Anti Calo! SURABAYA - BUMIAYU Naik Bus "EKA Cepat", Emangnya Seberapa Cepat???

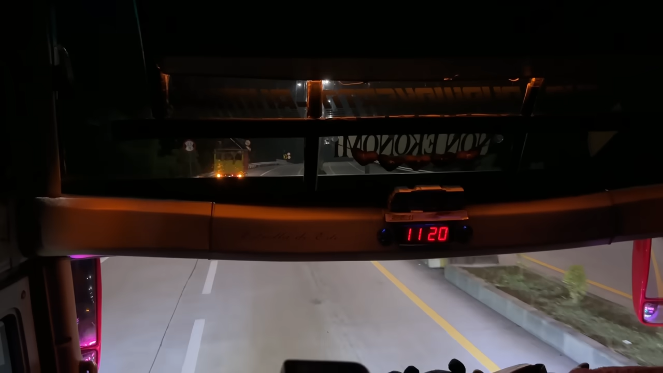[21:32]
Dari terminal Anjuk Ladang Anjuk, kita kembali memasuki tol Surabaya Solo melewati gerbang tol Nganjuk.
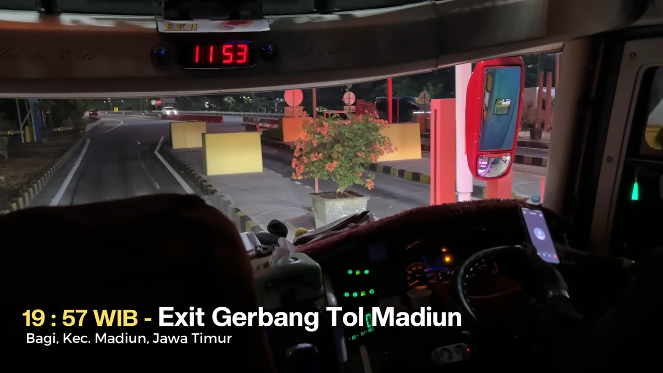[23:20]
tepatnya ke terminal Purboyo Madiun. Nah, jadi kalau yang di Surabaya itu terminal Purabaya, yang di Madiun ini adalah terminal Purboyo. Jadi jangan sampai ketuker.
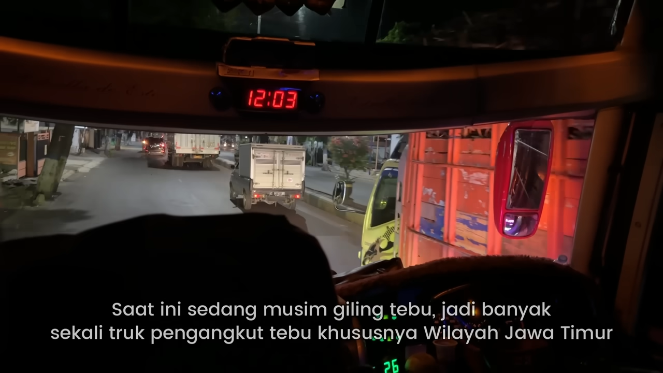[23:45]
Nah, jadi untuk kota Madiun ini tuh kotanya dilewatin bis 24 jam non-stop.
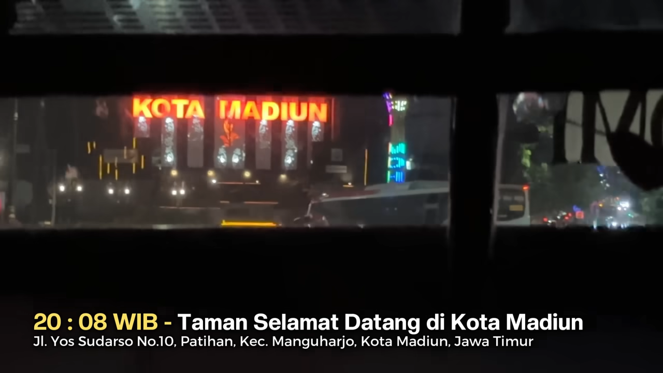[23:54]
Jadi dari pagi ke pagi tuh pasti ada nih bis yang lewat kota Madiun.
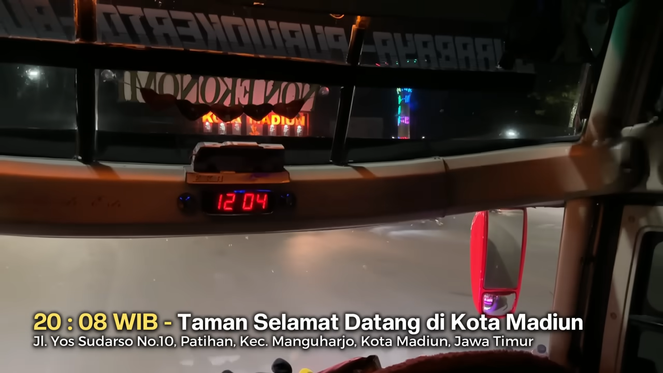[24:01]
Terutama untuk bis-bis yang rutenya dari Surabaya ke arah Jogja maupun Solo.
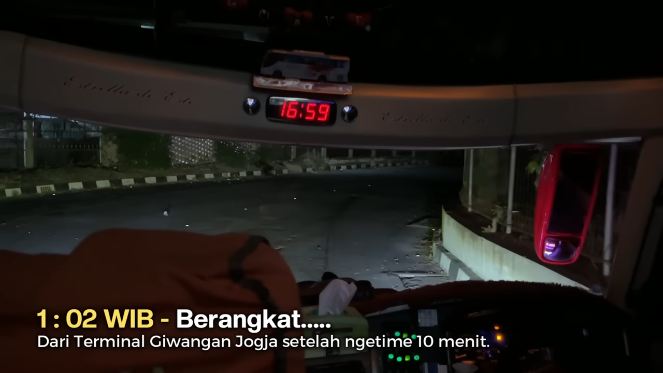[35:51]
Gombong, Sumpiyu, Purwokerto, nah terus nanti sampai Bumi Ayu.
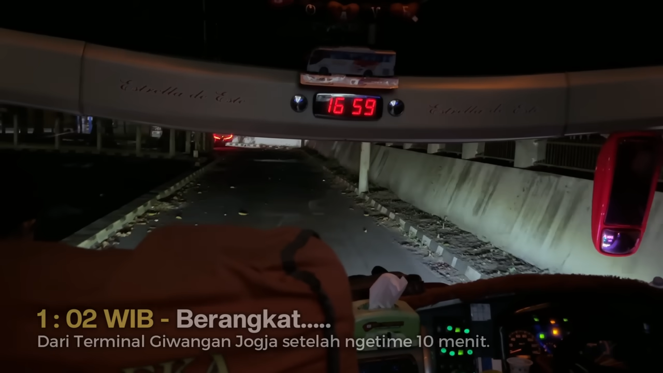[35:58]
Ini terminal Giwangan Jogja malam hari.
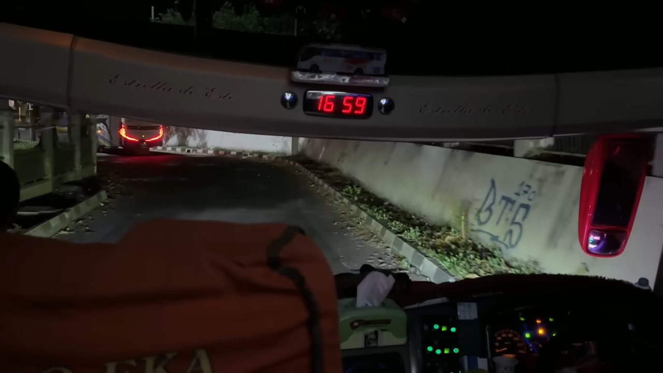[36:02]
Nah, sepi banget dah. Oh ini sebentar lagi.
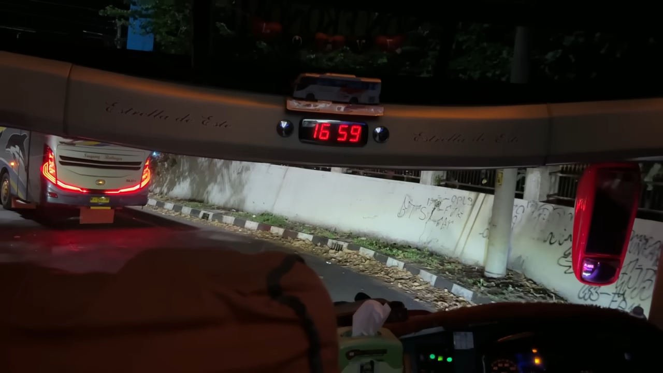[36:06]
Oh enggak deh, bis-bis dari Jakarta masuk sini biasanya menjelang subuh.
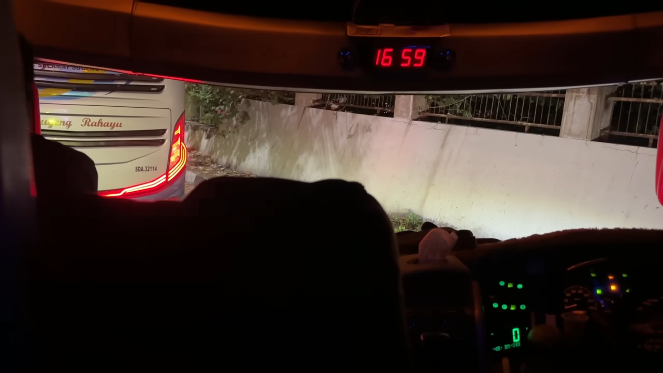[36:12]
Ini di depan kita ada bis Sumber. Sugeng Rahayu nih, ATB nih, tujuan Purwokerto,
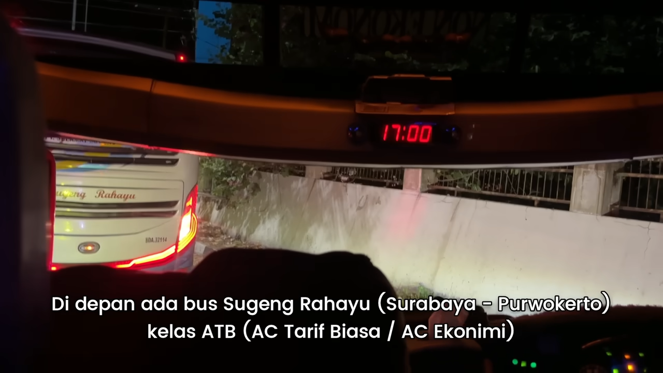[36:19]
Surabaya Purwokerto tuh, menarik nih.
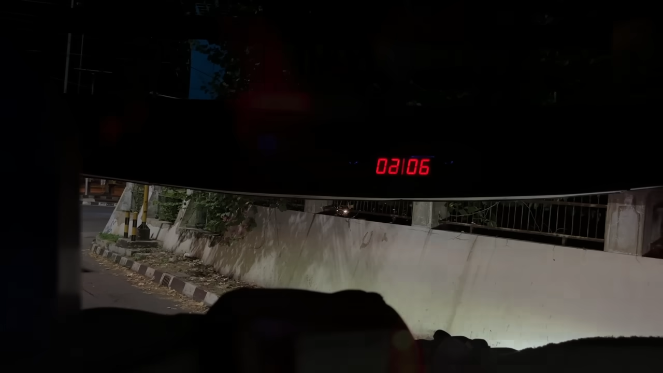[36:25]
Kita jalan lagi, langsung ambil kanan ke arah Purworejo, ke arah Gamping.
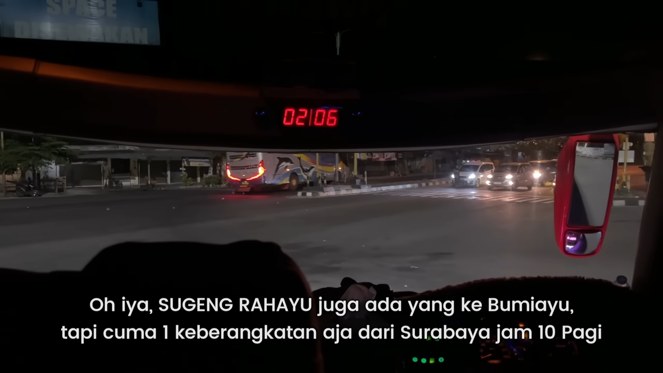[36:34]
Jadi kalau Eka, dia nggak lewat selatan setahu saya.
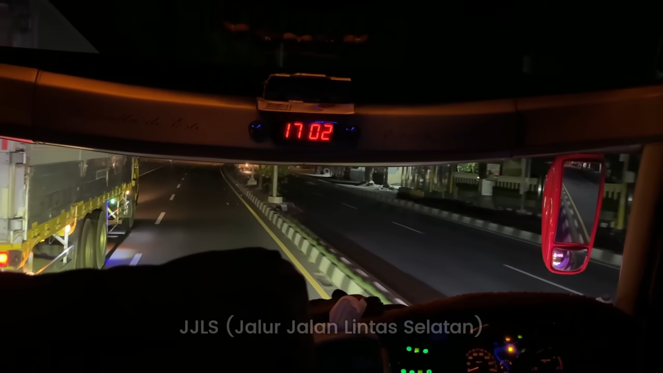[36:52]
Ya, sambil bis ini menyusuri jalan Ring Road Jogja sampai dengan Gamping, jadi saya ingin sedikit berbagi cerita tentang duduk di baris paling depan ini. Kalau menurut saya sih, duduk di baris depan sebelah kiri ini ada enak nggak enaknya ya. Kalau enaknya sih ya jelas aja bisa bikin trip report,
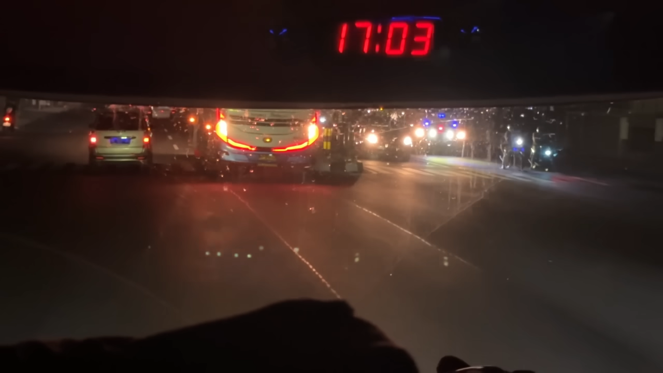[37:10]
kita bisa nge-shoot jalan lebih jelas, karena kalau duduk di belakang mau ngeliat keluar juga gelap kan. Nah kalau di depan ini enak, kebantu sama cahaya lampu bis. Walaupun dari segi visibilitas atau pandangan penumpang ngeliat jalan, jujur aja sih ini gak terlalu kelihatan karena topinya tuh di atasnya ada kayak stiker-stiker apa gitu, gak tahu dah.
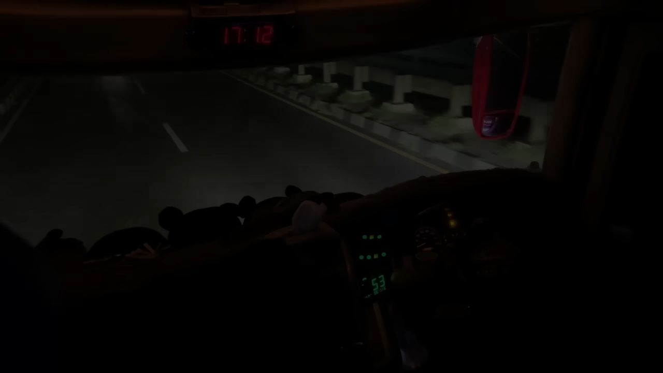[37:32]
Terus juga untuk gak enaknya ya, untuk yang pertama sih gak enaknya itu legroomnya atau ruang kakinya terasa
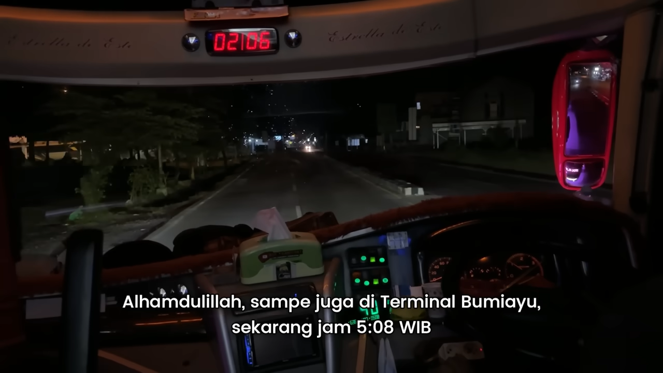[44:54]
Oh, Bumi Ayu terminal, Bumi Ayu.